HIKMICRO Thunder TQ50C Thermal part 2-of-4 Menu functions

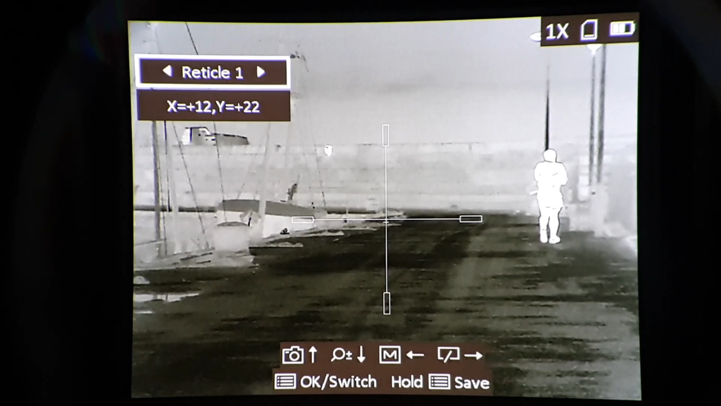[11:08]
So if you see the hash mark subtension just below the main cross here, if I zoom this reticle, you'll see it jumps to the center. And that hash mark, Bruce has got, which is a 100 meter holdover, if you like, for a 60 meter zero, that got slightly bigger.
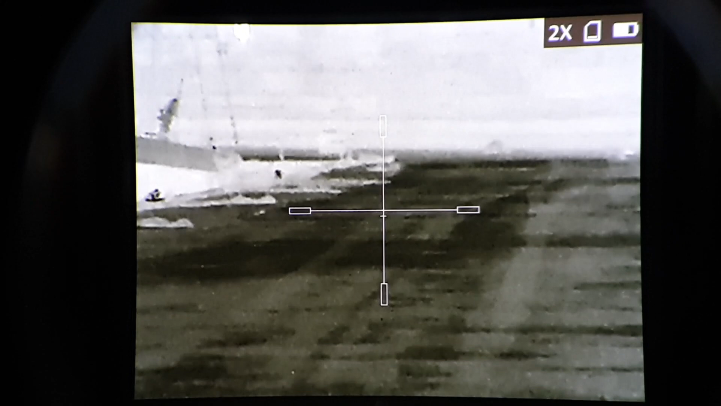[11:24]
So that's first focal plane. And move it again, four times zoom.
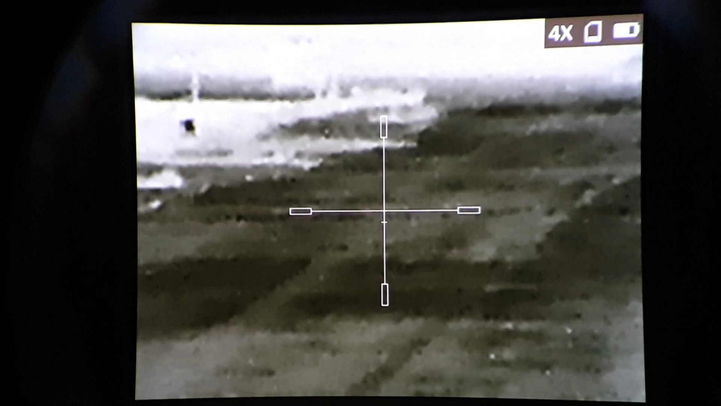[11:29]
You'll see that hash mark went down. So that's first focal plane hash mark.
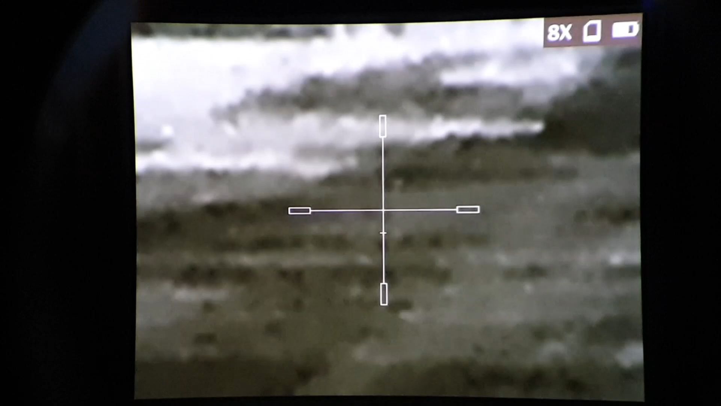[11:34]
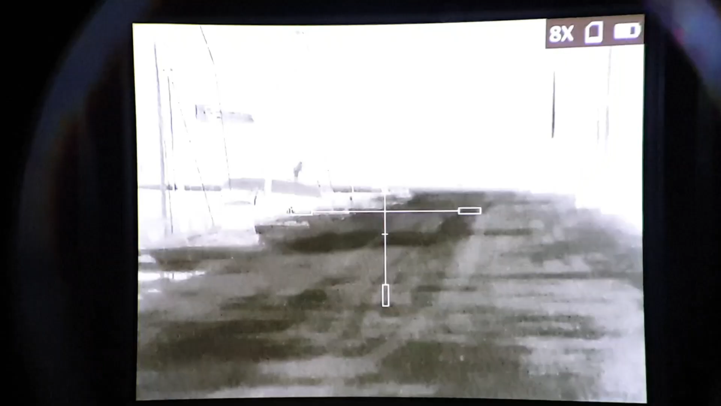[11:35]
And back to eight. So it's the best of both worlds. You've got overall a second focal plane reticle, but any actual graduations or hash marks,
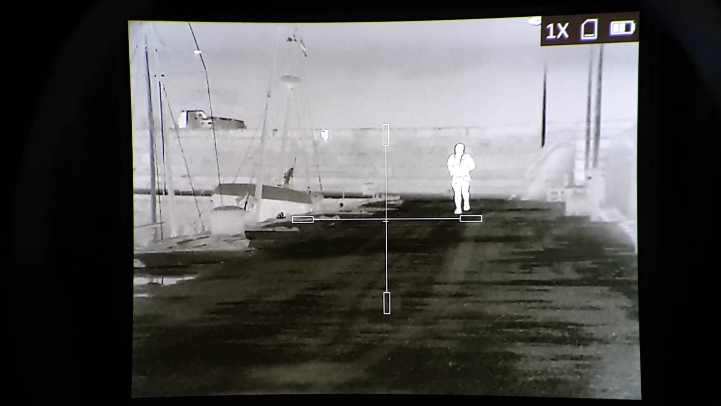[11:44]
any subtensions, are first focal plane.
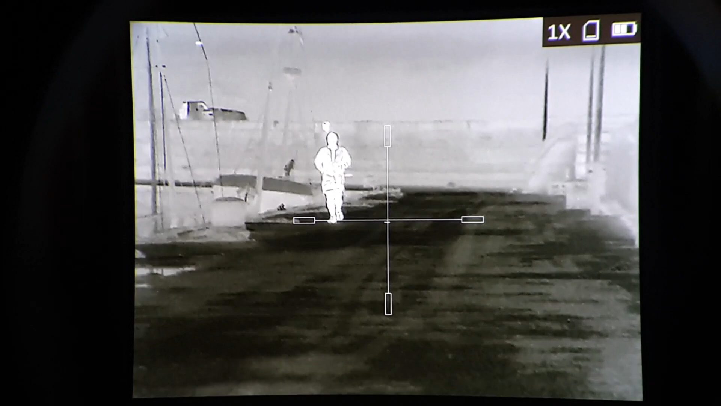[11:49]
So I'll show you some other reticles, get the menu back up.
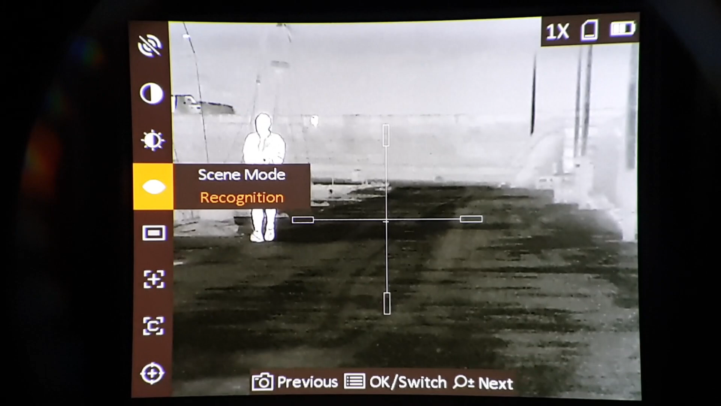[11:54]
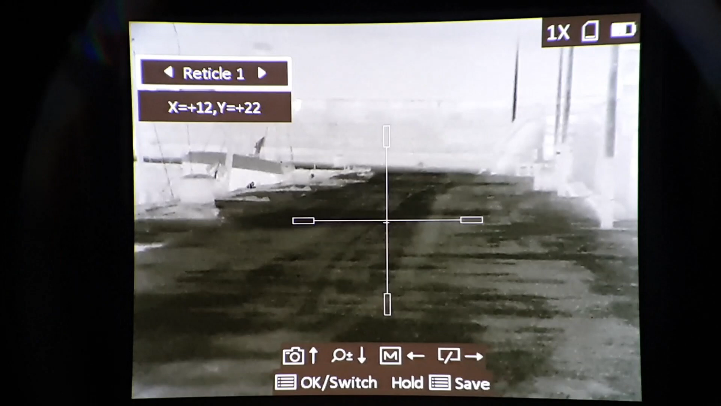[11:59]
So reticle one, reticle two is quite clear, very sharp, crisp line.
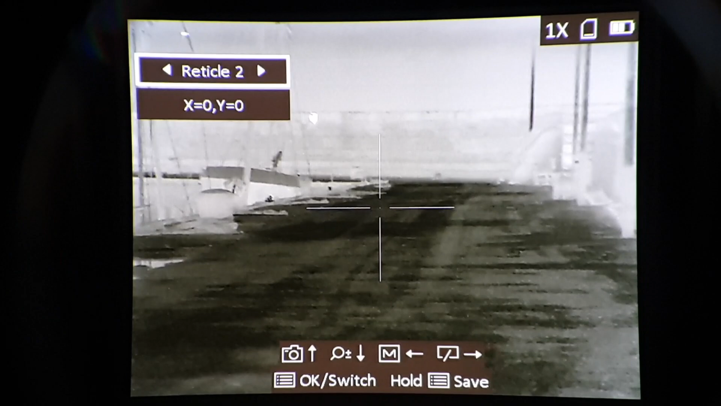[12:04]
A four stadia, vertical and horizontal, and a dot in the center.
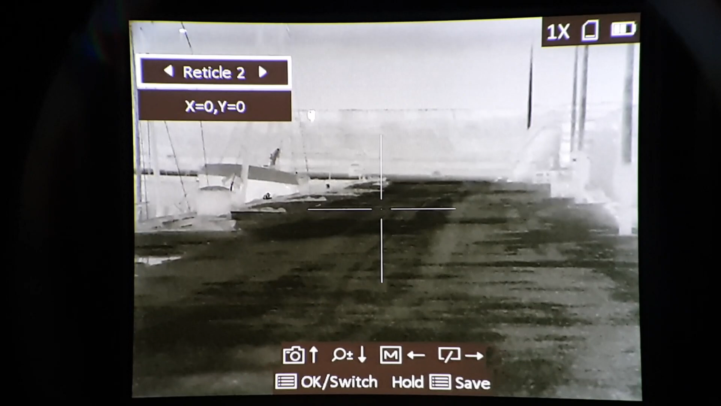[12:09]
That one's a T, which will probably be my preference when shooting.
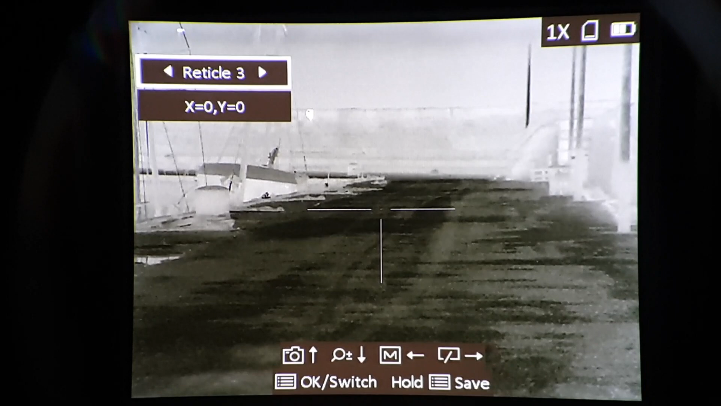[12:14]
Very similar to my favorite reticle with the Pard Dubloir LRF. Reticle four, and this is another first focal plane reticle, but only the subtensions are first focal plane.
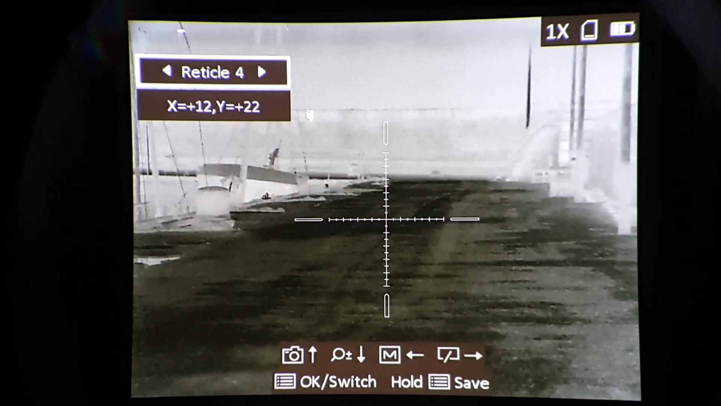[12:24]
And reticle five,
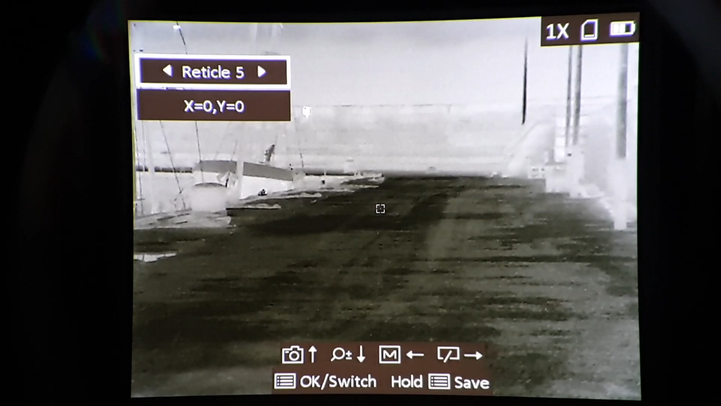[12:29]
that's basically a square box with some gaps and a dot in the center. So that's quite a cool one.
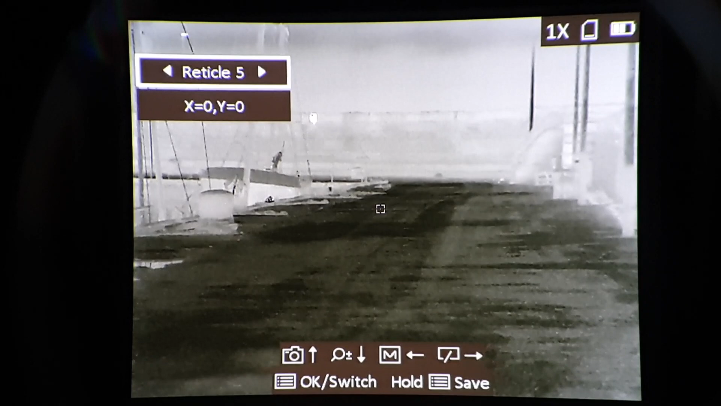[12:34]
I'll just go back to this one. Okay.
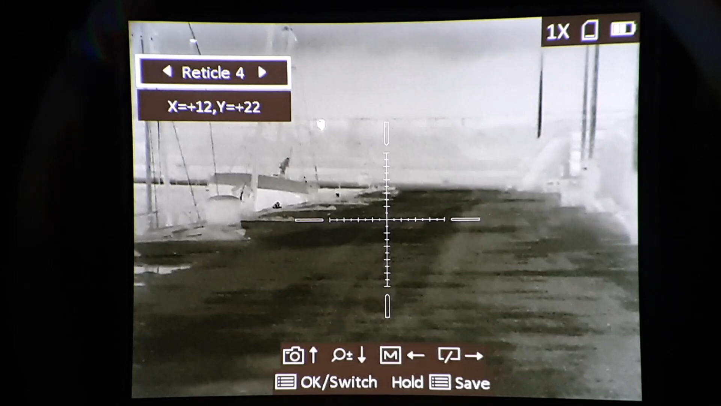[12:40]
And go back. And go back. So reticle four, lots of subtensions, and don't ask me what they are regarding minutes of angle or whatever. We haven't got that sussed, but if I zoom two times,
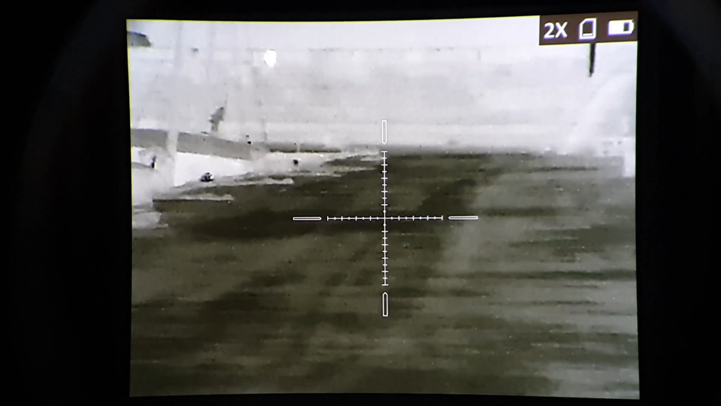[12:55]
the crosshair jumps to the center of the screen,
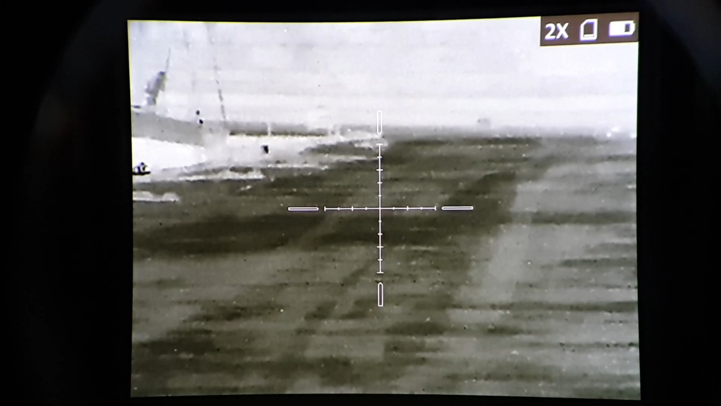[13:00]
and you'll see that the subtensions have moved further apart.
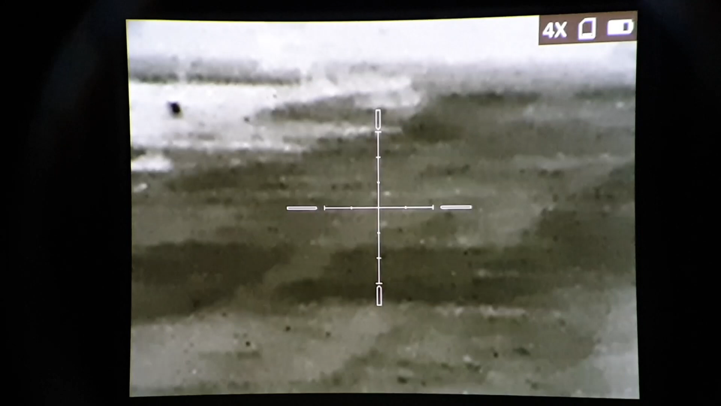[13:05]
I zoom to four times further apart again, and eight times further apart again.
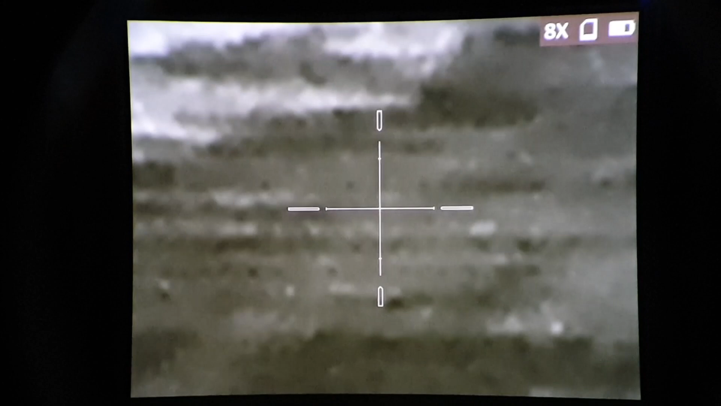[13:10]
So the subtensions within the straight, horizontal, and vertical stadia are first focal plane. The stadia as a whole is second focal plane.
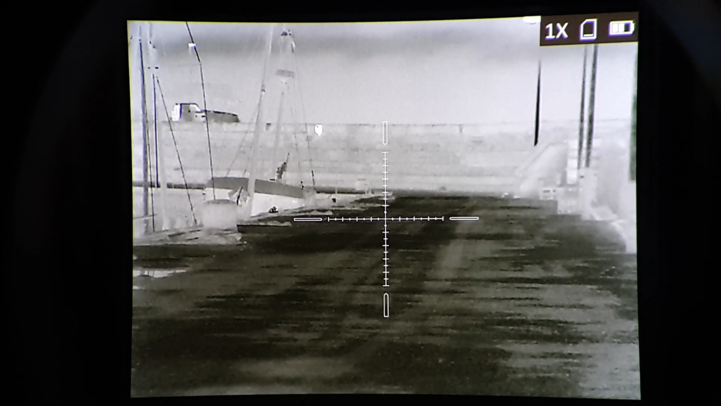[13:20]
Brilliant. Regarding the reticle with a single subtension,
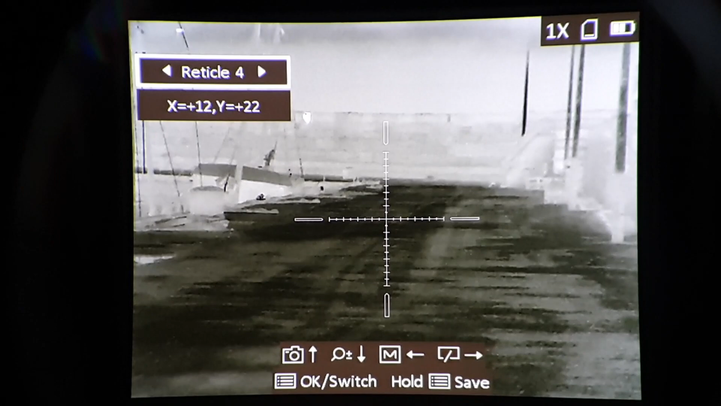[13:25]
which was back to reticle one, this one.
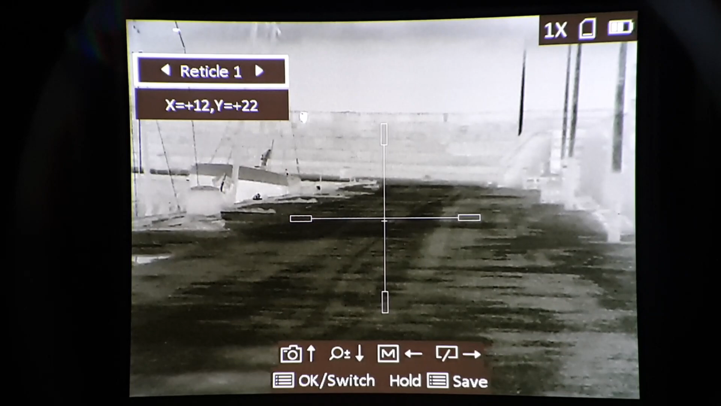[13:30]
So Bruce has got the center of the screen set for 60 yards. The subtension just below it is for 100 yards, so 60 yards and 100 yards. I'll show you, there'll be a video coming in a second from Bruce when he was zeroing this. So he said it was easy to zero at 60 yards, and then he moved the target back back to 100 yards and set that lower hash mark. But when you're actually recording with the TQ50C, hash mark subtensions, and you can put up to five of those, although sadly they can't be numbered or lettered, the hash marks don't show.
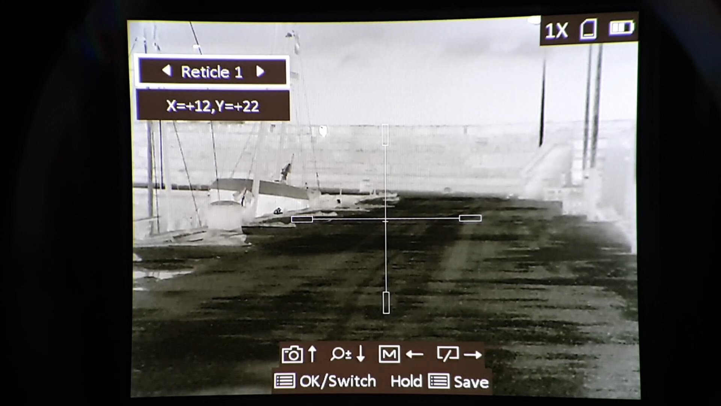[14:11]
So you'll see when Bruce is shooting the hot hands bag, you can't see the horizontal subtension that he's aiming on. But still an excellent idea, and I'll be experimenting with this with my air rifle when I zero it. So that's five reticles, two of which are first focal plane.
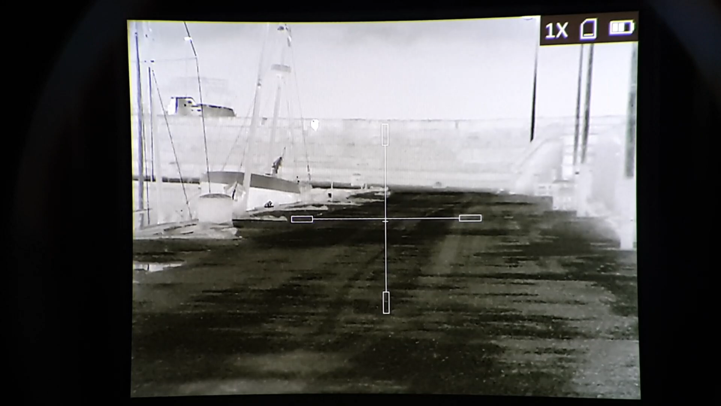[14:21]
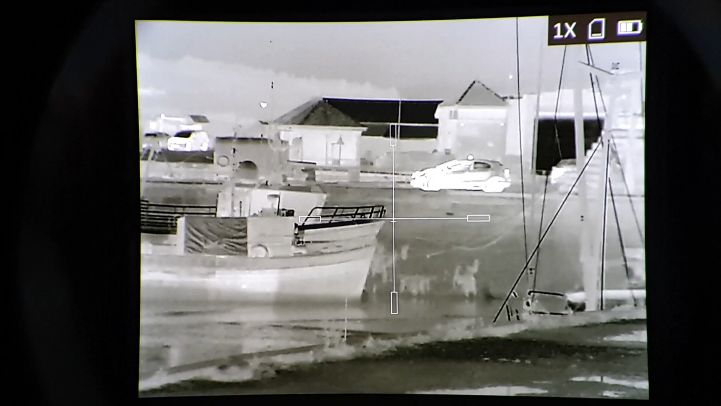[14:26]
Oh, quite a warm car over there. Some people in the background, a few hundred meters away.
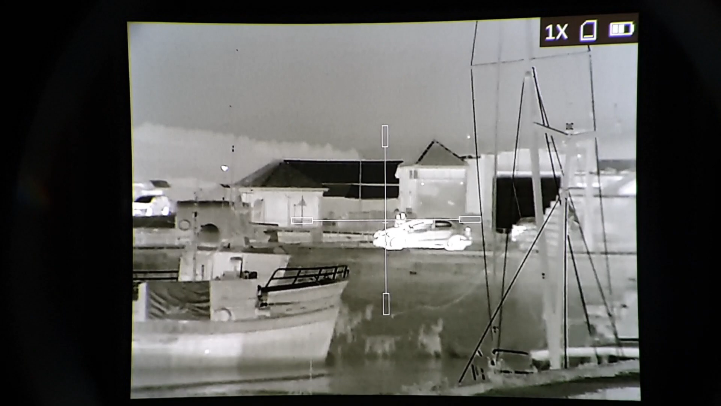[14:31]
Nice and crisp. It has dried up a little bit. I can't feel any drizzle at the moment. Another car over there.
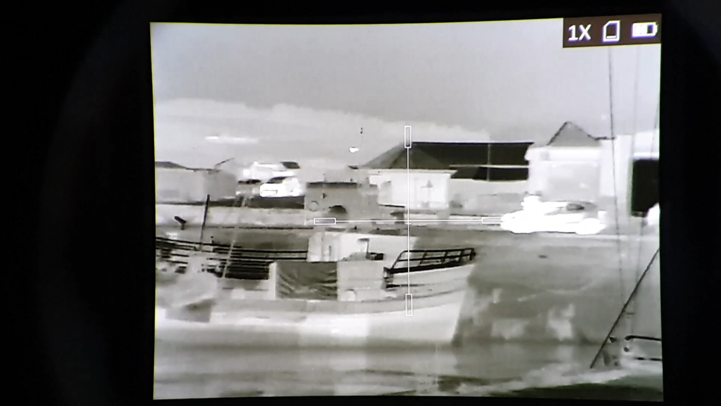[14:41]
So, I wanted to show you the Stadia,
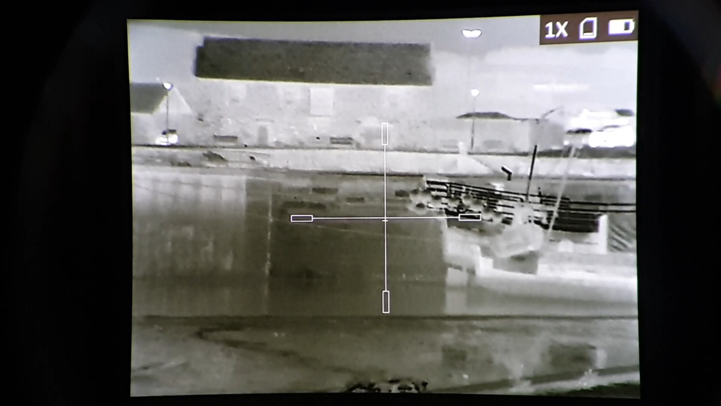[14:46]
the menus and the reticles, but I thought best to do it here with at least something in the background. So that's the OSD popping on and off via the central hotkey, the menu button, and long press on the zoom button,
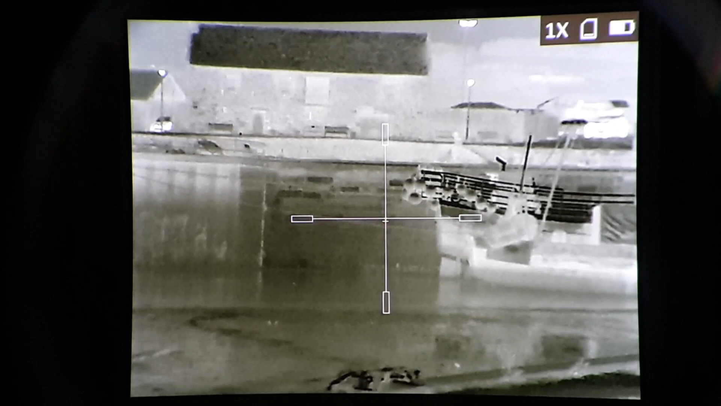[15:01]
and that's your reticle, your Stadia, the cross says on or off. Okay. I hope that gives you some overview of the menu functions. Over to the footage now of Bruce.
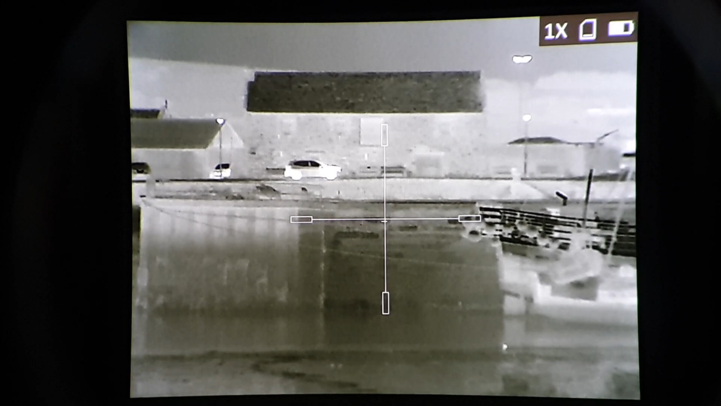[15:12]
He's zeroing, and we'll have a separate video with Bruce and another friend of his,